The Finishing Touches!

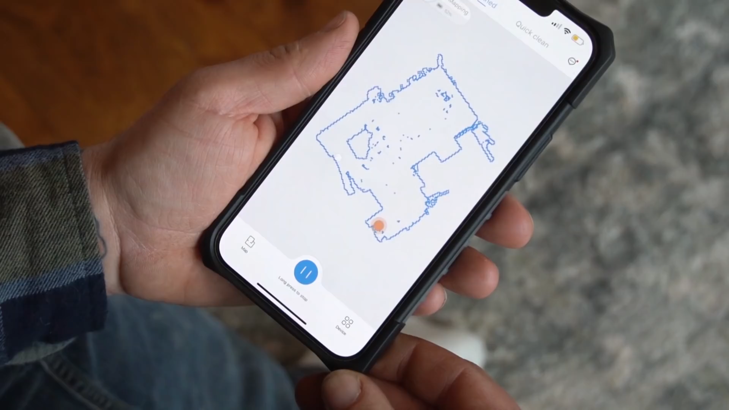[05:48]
LiDAR navigation system will map your home intelligently and quickly. The Narwhal T10 goes over thresholds or rugs easily, and the cliff sensors help the robot sense the edges and avoid the robot from falling off.